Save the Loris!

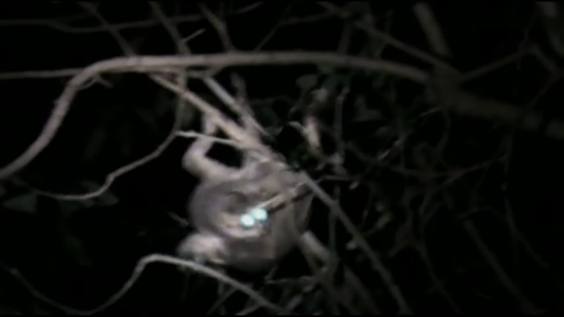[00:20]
A shy and furry mammal, the loris, is an endangered nocturnal creature found primarily in tropical climes.
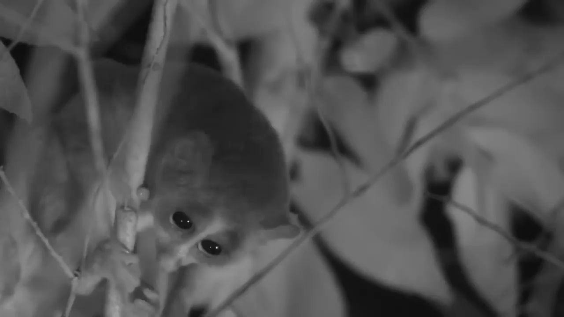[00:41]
But here, amidst the dry lands of Sri Lanka's tropics, is a natural habitat that is home to the loris.